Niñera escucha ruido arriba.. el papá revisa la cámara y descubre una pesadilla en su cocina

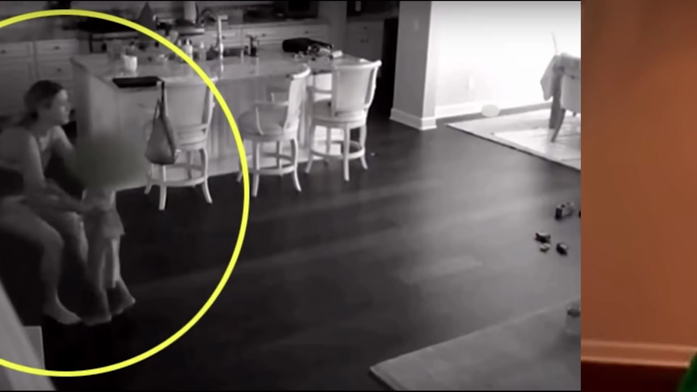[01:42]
En ese momento, su peor sueño se hizo realidad. Oyó un fuerte estampido seguido de pasos que golpeaban las escaleras. Estaba segura de que David y su esposa todavía estaban ausentes en el trabajo y ella estaba asustada. Corrió dentro de la casa a la velocidad del rayo para agarrar al pequeño Josh y en ese momento el pequeño Josh se dirigía hacia la canasta de juguetes, probablemente para recoger su juguete favorito.
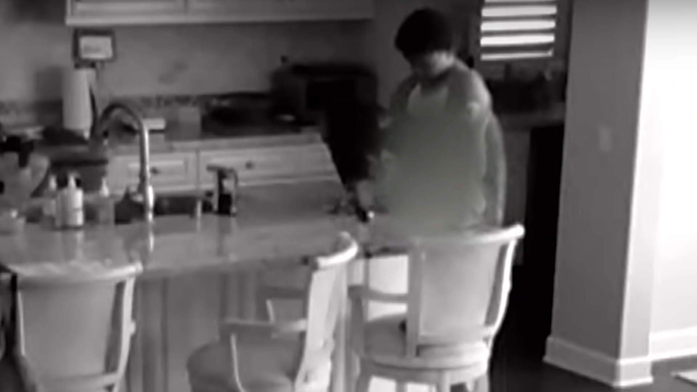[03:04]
Se podía ver en las imágenes caminando por la casa antes de ir a la habitación a la pareja que permanecía abierta. Se sentó cómodamente en el borde de la cama y luego extendió la mano para abrir los cajones laterales.